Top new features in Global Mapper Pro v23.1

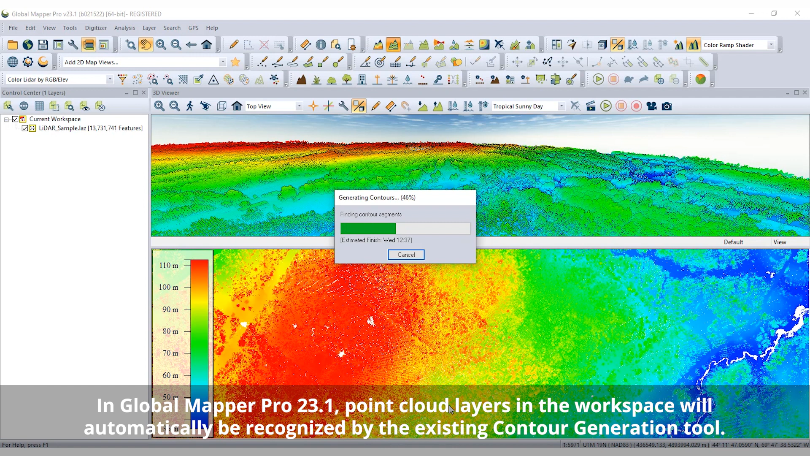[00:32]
workflows in Global Mapper Pro can be streamlined with the new option to generate contour lines from point cloud data. With an additional option to apply advanced filtering to the point cloud,
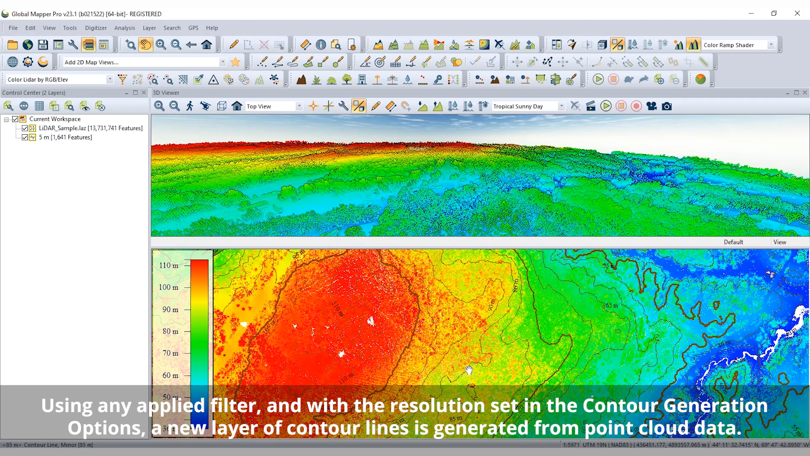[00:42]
the updated contour generation tool creates an elevation grid
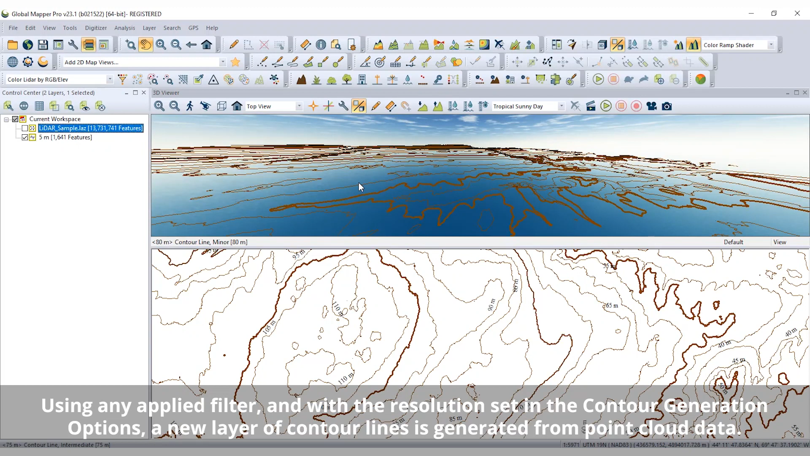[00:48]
in the background in order to produce a layer of contour lines.
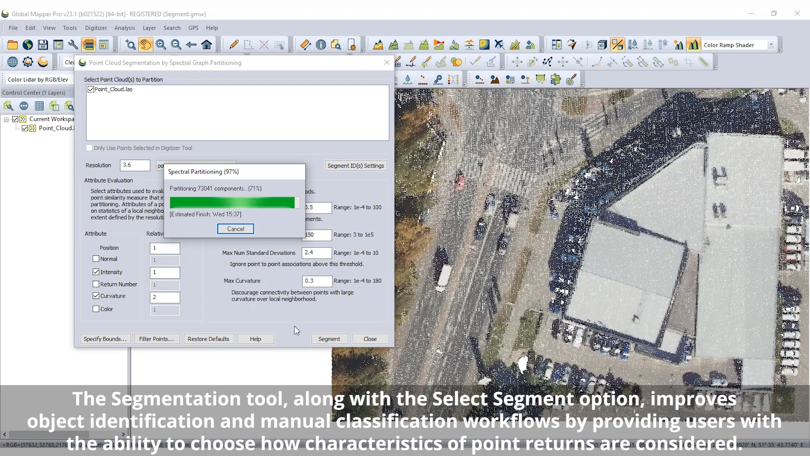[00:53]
Aiding in object identification and manual classification of point cloud data, Global Mapper Pro's segmentation tool now allows filtering and merging identified segments and
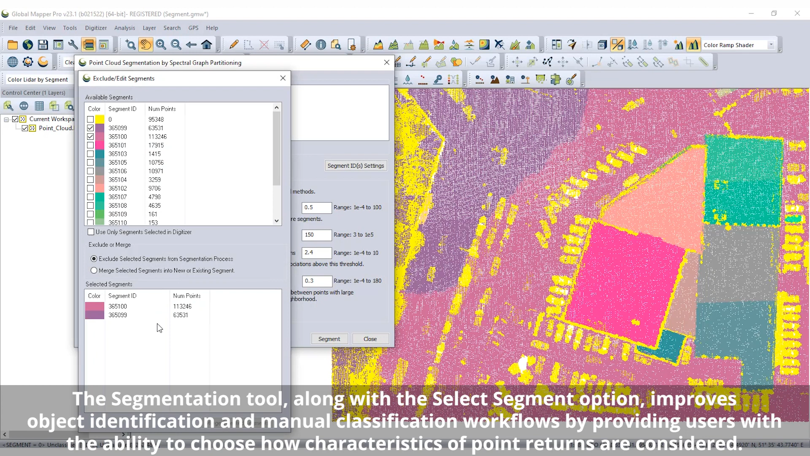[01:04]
can consider the RGB color values of point returns in the point-to-point similarity measure. The segment ID settings in the segmentation tool allow the renaming and merging of identified segments,
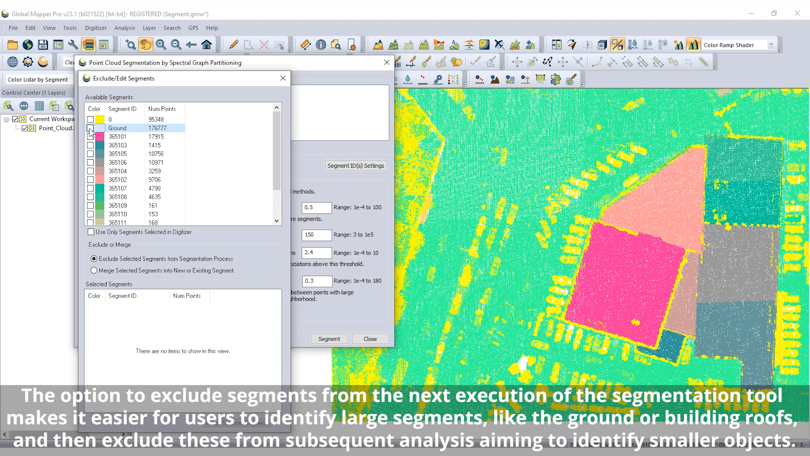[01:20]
as well as the option to exclude specific segments from subsequent segmentation analyses.